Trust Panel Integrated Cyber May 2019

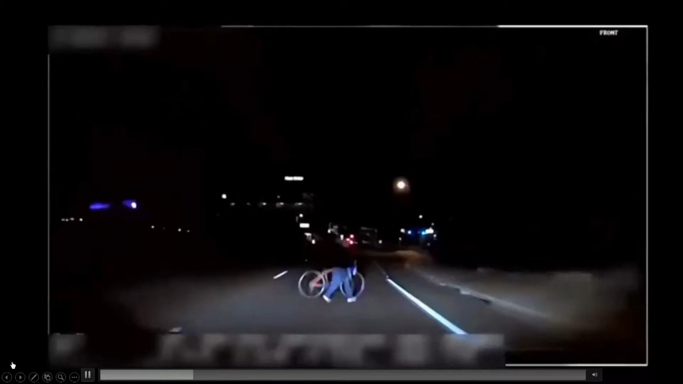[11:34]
This is a video of the Uber incident that happened in Tempe, Arizona. The woman who was crossing the street with her bicycle
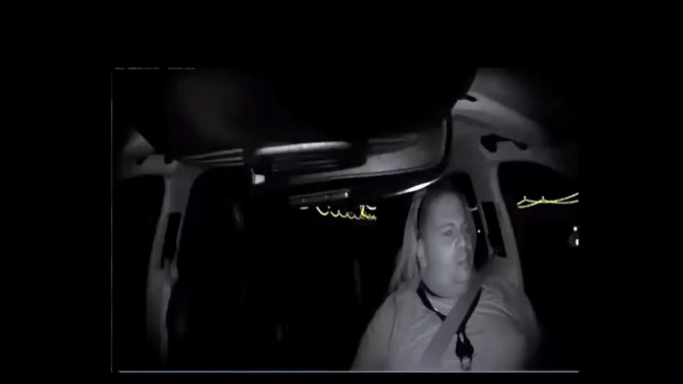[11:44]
was hit by the semi-autonomous Uber vehicle while it was in autonomous mode and died. You saw in the video the footage of the operator who was assigned to make sure that the vehicle was operating safely.